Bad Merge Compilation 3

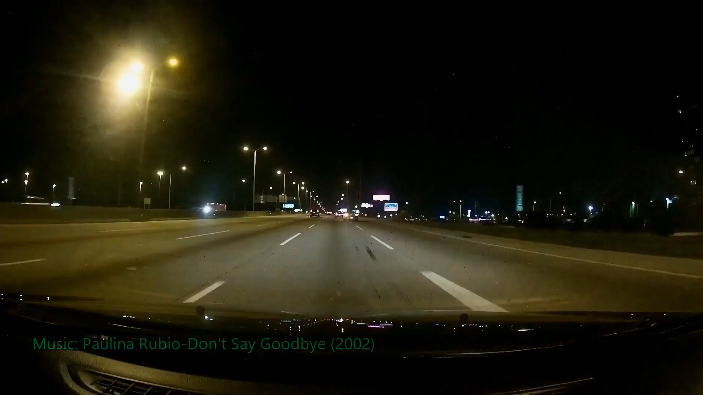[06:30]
And we're gonna merge on at 35 miles an hour when it's 70.